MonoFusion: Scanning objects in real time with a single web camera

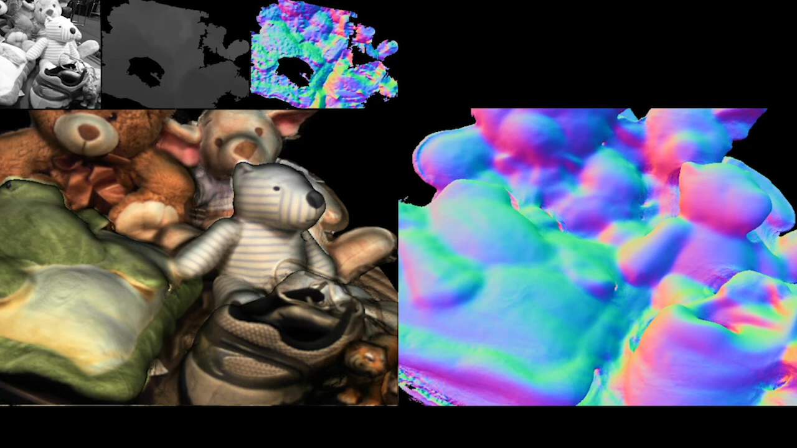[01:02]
And every depth map is integrated into a 3D model, so this means that every depth map actually improves the 3D model over time.
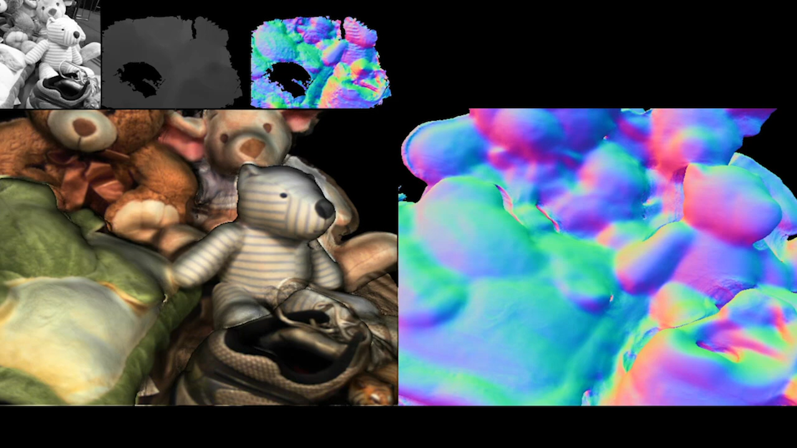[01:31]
And as Christophe zooms in and out of the scene, you can notice the details that the scene is capturing. For instance, you can see the tiger being richly reconstructed against the shoe. And because it's a color web camera, we can easily overlay the color information on top of the 3D surface information to get a visually pleasing and very rich 3D data. This you can send right away to your 3D printer and you can use it in augmented reality games.